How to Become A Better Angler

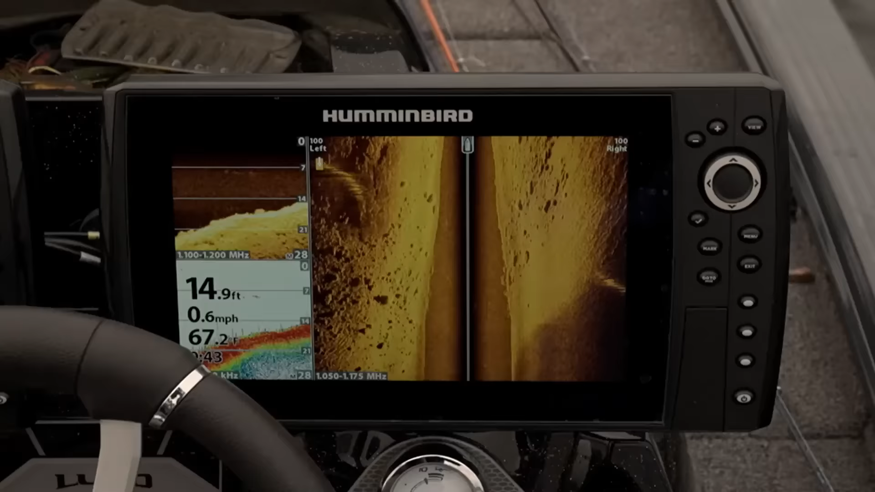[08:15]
On screen: depth 14.9 ft, speed 0.6 mph
side imaging, down imaging together, and you are an unstoppable force on the water.